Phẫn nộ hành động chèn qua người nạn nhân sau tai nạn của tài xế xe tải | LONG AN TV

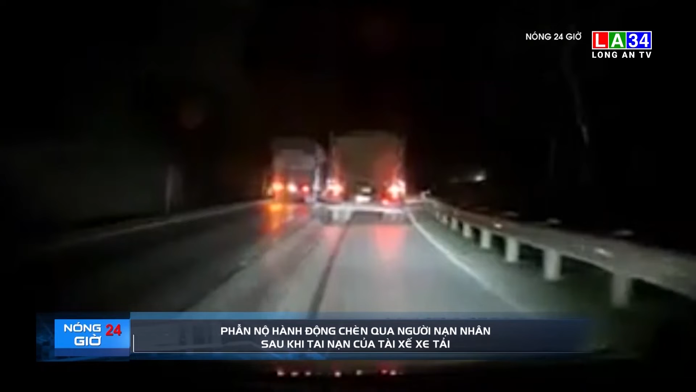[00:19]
Theo đó, trong lúc dược phương tiện đi cùng chiều, một chiếc xe tải đã vô tình tông vào hai nạn nhân đi xe máy từ hướng ngược lại. Cuối gia chạm đã khiến hai nạn nhân ngã xuống đất bất tỉnh. Chiếc xe máy dăng ra xa xuống lệ đường. Tuy nhiên, chiếc xe tải không dự nguyên hiện trường,
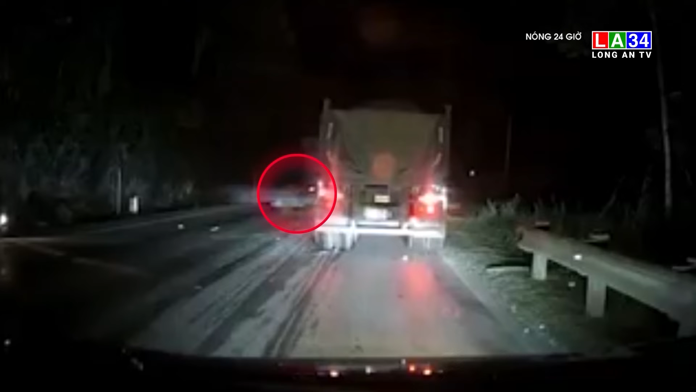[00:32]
không xuống xem xét tình hình nạn nhân ngay lúc đó mà tiếp thuộc di chuyển, để rồi xe cán qua người một nạn nhân xong mới chịu dừng lại. Theo các nhu chứng cho biết, chiếc xe chở hai người thì nạn nhân bị chiếc xe chèn qua đã tử vong tại chỗ. Người còn lại hiện đang trong tình trạng nguy kịch.